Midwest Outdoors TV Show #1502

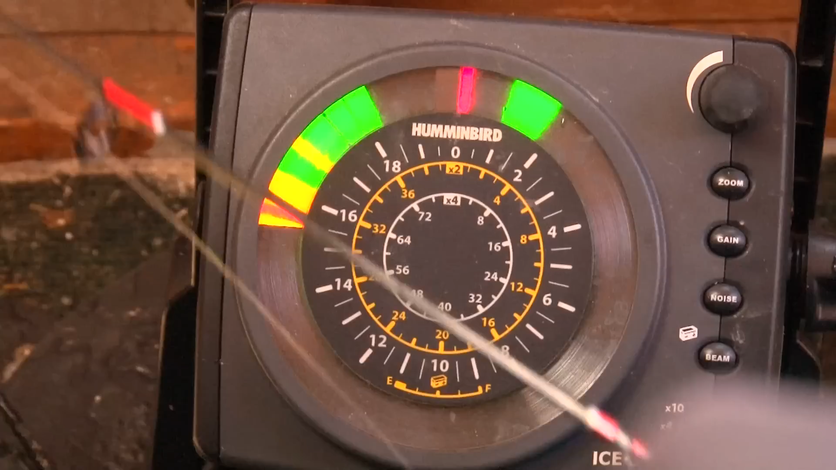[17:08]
you know we're here we're fishing on a big flat only in about 15 feet of water and i'll show you what we're using
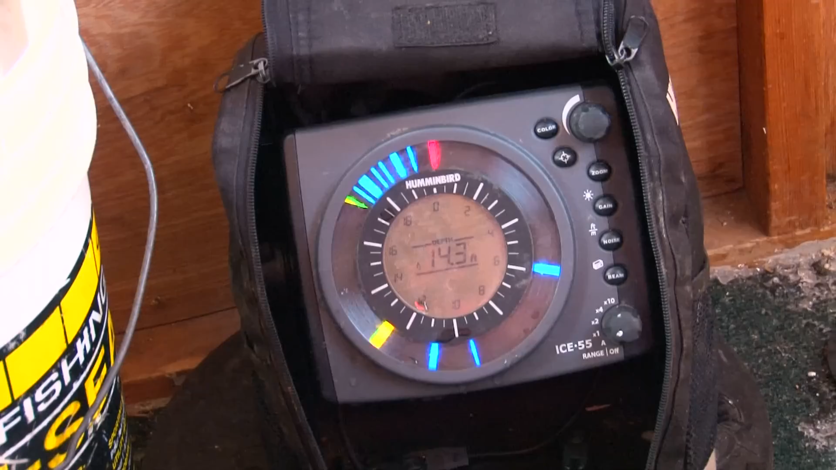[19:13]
you never want to drop your bait below the fish there's one there you go that was a perfect scenario right there folks